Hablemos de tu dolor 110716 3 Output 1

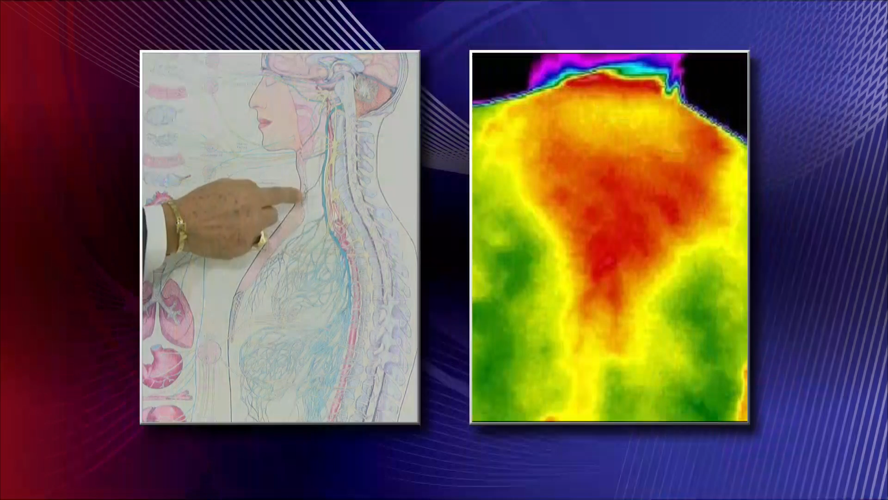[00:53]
si lo ponemos doble, esa área que está aquí, es esta área que está aquí, donde está lastimando no solamente los nervios intercostales, sino que estos ganglios que están aquí al afectarse, crean esos espasmos, crea ese calentón, crea esa incapacidad funcional, porque estos ganglios son los que provocan que usted pueda elevar el brazo, que usted pueda mover las manos,
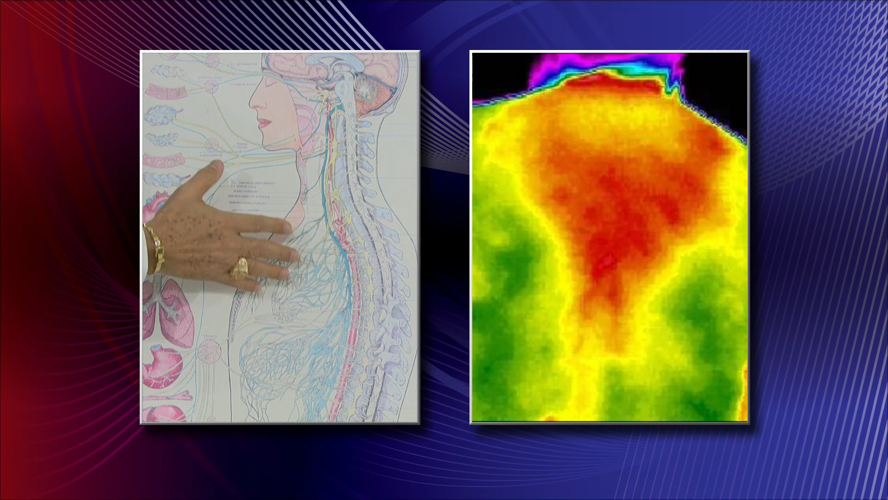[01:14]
que usted pueda respirar con mayor, normalmente, que estos ganglios cuando se afectan pueden también desarrollar problemas de arritmias cardíacas, pero que sucede, cuando esto se afecta, y se afecta, pasamos a los brazos y a las manos,
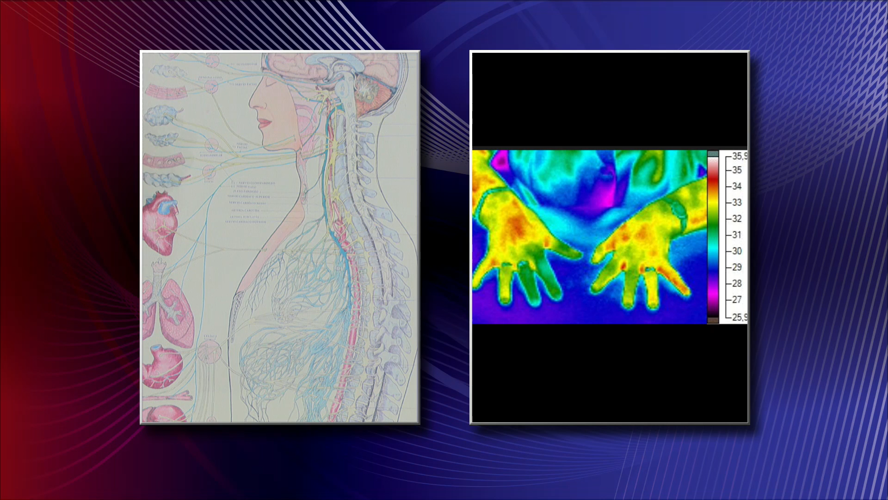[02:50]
en la parte donde se ve más congestionada la corriente, es donde mayor dolor hay, y es una quemazón, es un dolor tan y tan terrible, que la persona no soporta, no puede ni dormir siquiera,
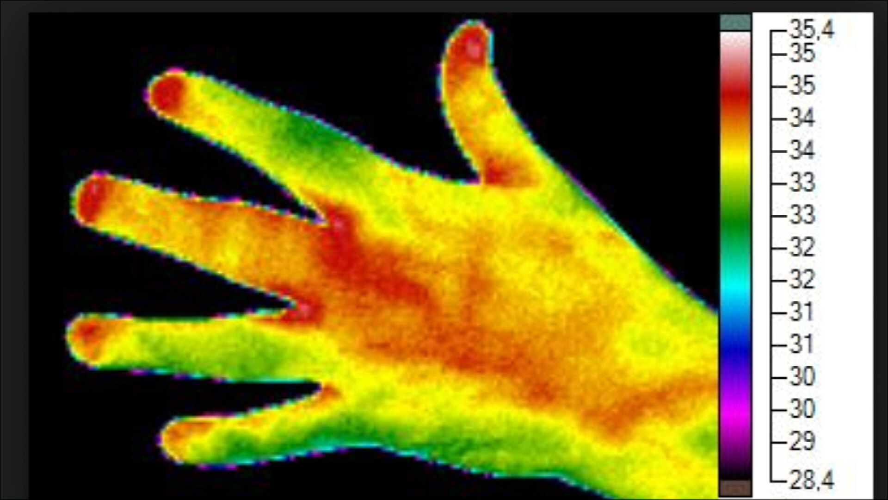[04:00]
mire ese dedo del medio, como ese, eso es un nervio que está sumamente hinchado, mire el calor tan terrible, esa área roja, no es otra cosa que la congestión eléctrica, que se manifiesta ahí, pero el problema se encuentra, a nivel acá del cuello, a nivel de este ganglio que está aquí, que le llamamos el ganglio estrellado, este ganglio que está aquí, la próxima,
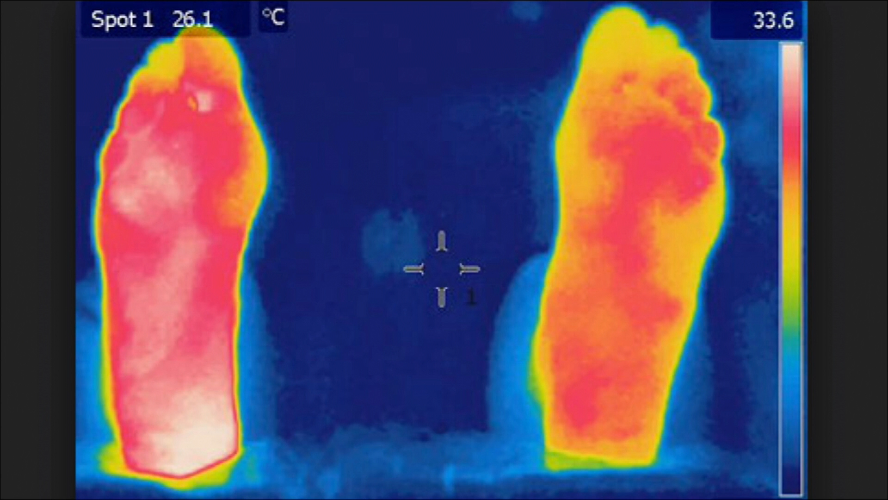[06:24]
On screen: spot 26.1°C
el derecho está más grave que el izquierdo, porque se va complicando, cuando la persona llega a ese estadio donde el pie está tan caliente, lleva ya años toda esa pierna, pasamos a la próxima gráfica, todo eso se va,
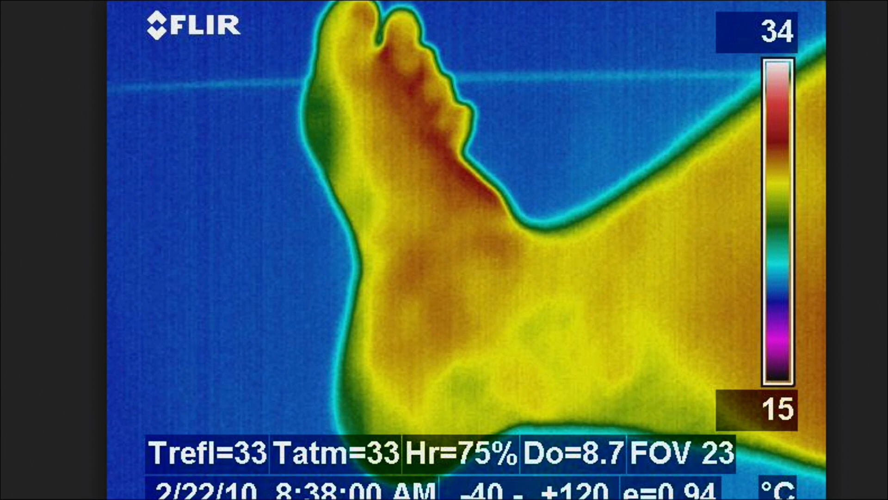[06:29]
On screen: scale top 34°C, scale bottom 15°C
está tan lastimado, está completamente hinchado, seguimos a la próxima. Vemos que ya llega al punto donde revienta por un lado, y esa parte azul que usted ve ahí, eso es una úlcera por donde reventó, donde el calor y el líquido que tenía por la hinchazón, buscó un lugar de salida por donde drenar, y creó esa úlcera,
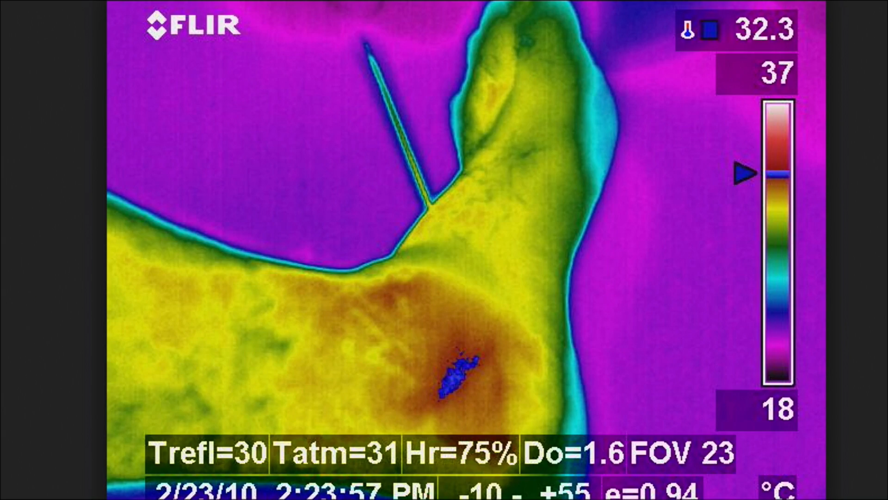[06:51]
On screen: scale top 37°C, scale bottom 18°C
infectando y lesionando más aún el área. La próxima.